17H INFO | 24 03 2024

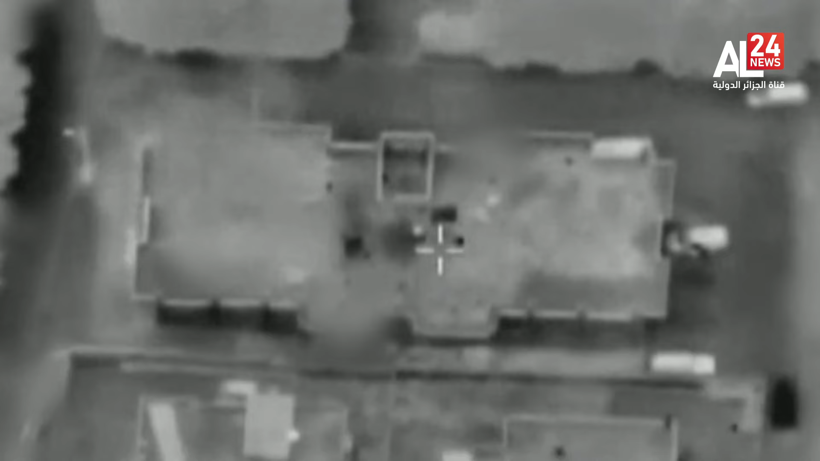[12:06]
L'aviation de l'armée de l'occupation a lancé cinq missiles sur un bâtiment habité de deux étages à Al-Oseira,
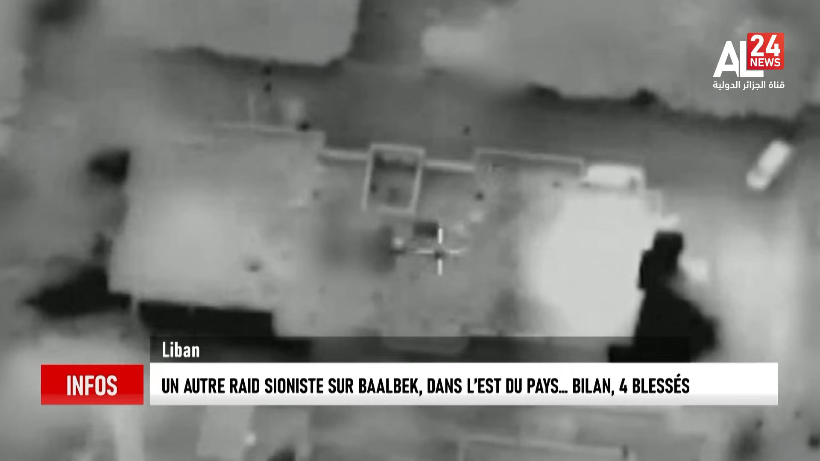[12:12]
aux abords de Balbek, dans l'est donc du Liban. Depuis le 7 octobre, les bombardements et les frappes aériennes sionistes se sont multipliées sur le sud du Liban,